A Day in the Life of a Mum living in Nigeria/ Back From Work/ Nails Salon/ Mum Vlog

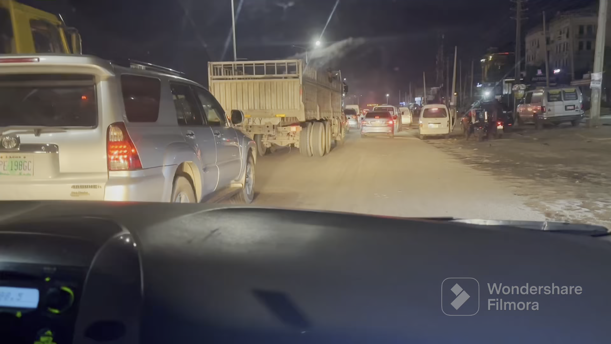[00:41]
and everything so i continue working until i get home this is 8 p.m and your girl is just approaching our house